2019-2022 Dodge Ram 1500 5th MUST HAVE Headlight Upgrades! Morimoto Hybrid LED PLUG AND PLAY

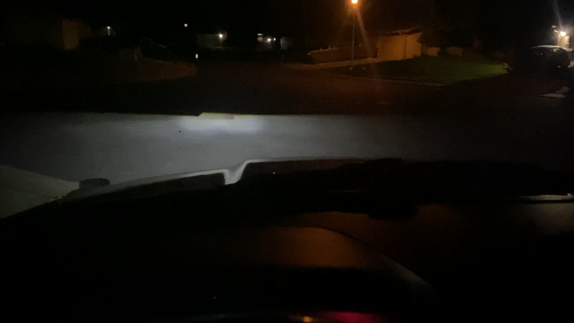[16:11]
Clearly it needs just a little bit of adjusting to do, get them a little bit more squared, but man, huge difference, especially at night. It was kind of hard to tell in the morning.